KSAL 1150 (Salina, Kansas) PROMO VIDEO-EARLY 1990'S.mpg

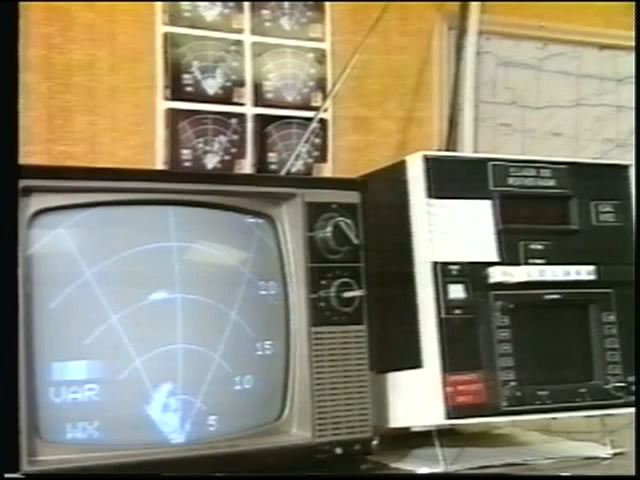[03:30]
KSAL also is one of the few radio stations equipped with its own in-house color radar, which can stand on its own, or we can use it in conjunction with radar reports from the National Weather Service.